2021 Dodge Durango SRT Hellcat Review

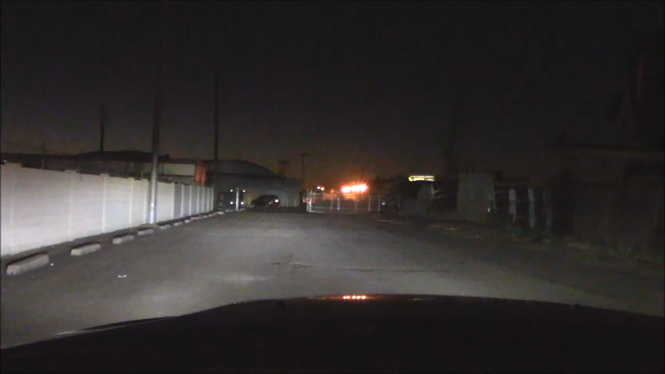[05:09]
Reasonably bright. Low beams. Wow. Actually reached out. Am I on level ground? Yep. Sure am. Reached all the way out.